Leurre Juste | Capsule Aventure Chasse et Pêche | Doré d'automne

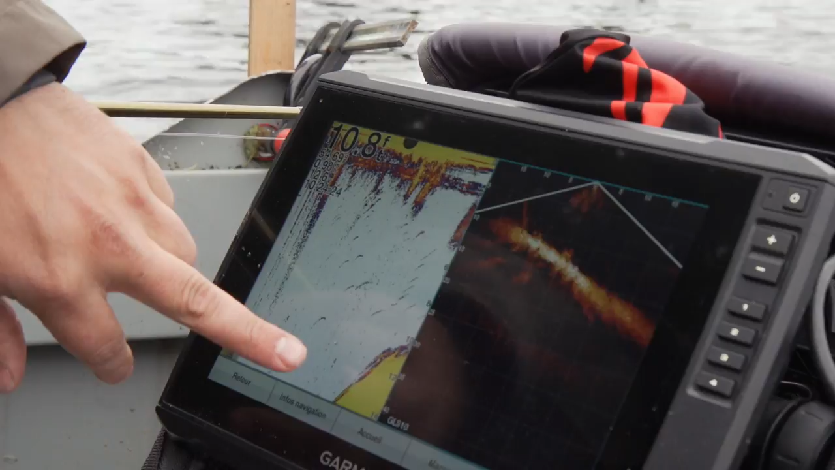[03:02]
Je pense que le talus abrut est encore plus efficace quand on est dans un secteur rocheux, évidemment.
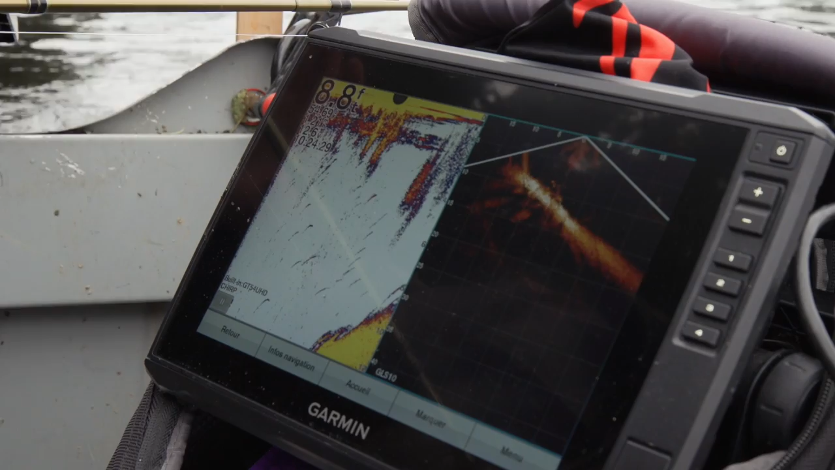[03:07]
Oui. Surtout pour l'automne. Puis on va mettre le clou sur le cercueil, secteur rocheux, avec le vent qui frappe dessus.
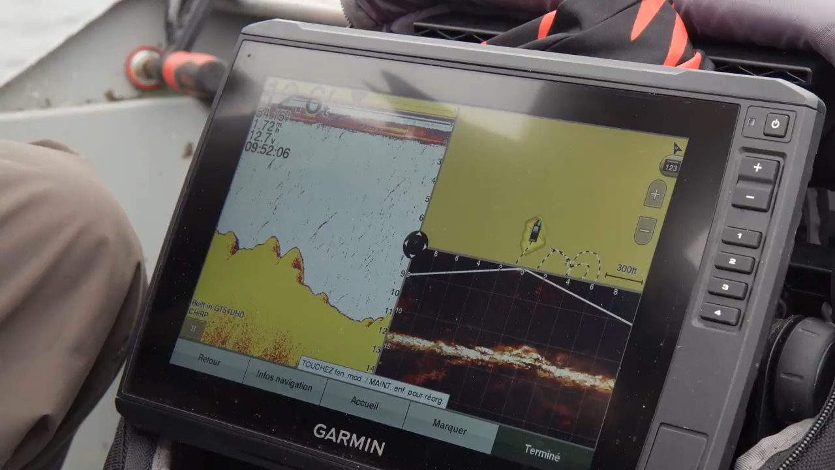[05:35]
Là, tout en pêchant, sans s'en occuper, on crée une carte bathymétrique au pied près.